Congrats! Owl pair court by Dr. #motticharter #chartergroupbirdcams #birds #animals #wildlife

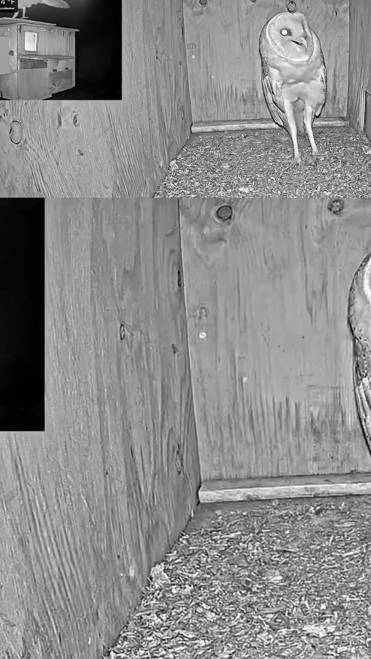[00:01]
Out of cam number one, this is a peer. I don't know if it's the same peer as before or a new peer. There's lots of excitement that the behavior is very much like a new peer,
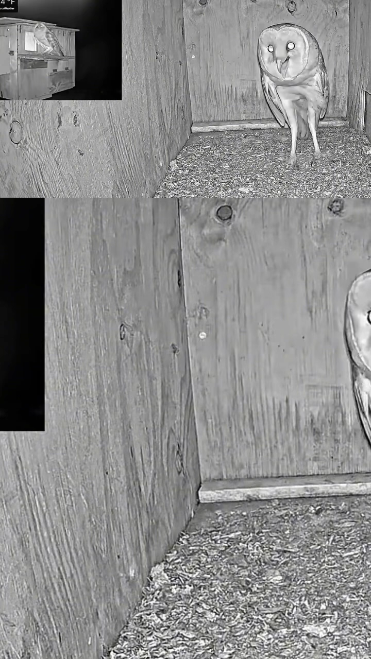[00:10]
but it may be the old peer that the male gets extremely overly excited when the female comes.
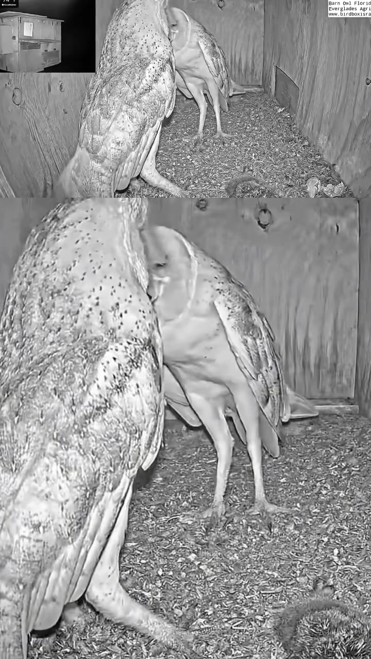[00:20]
Initially it was a little bit of aggressive, you know, jumping and all of that. But before you know it, from that jumping more aggressive, overexcited, they eventually will go into the Poochie Moochie.
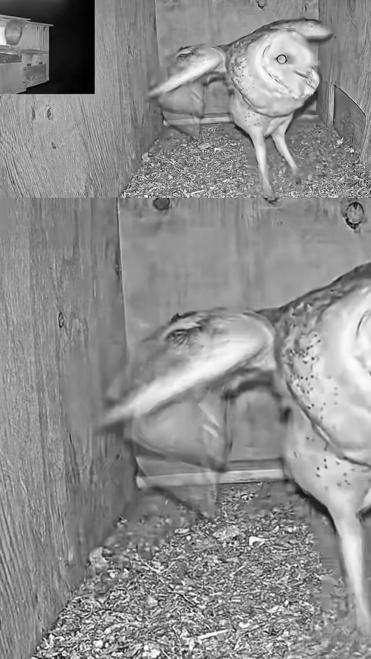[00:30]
Look at that. Wow, these guys are just so cute. Lots of noise, lots of communication. That noise is heard by other barn owls. They're letting them know that there's a peer here. Here directly going into the Poochie Moochie, the kissing, the preening. These are all different things that help keep this peer bond strong. Really, look at this. I mean, this is the ultimate, you know, happy feet. They're just super, super excited.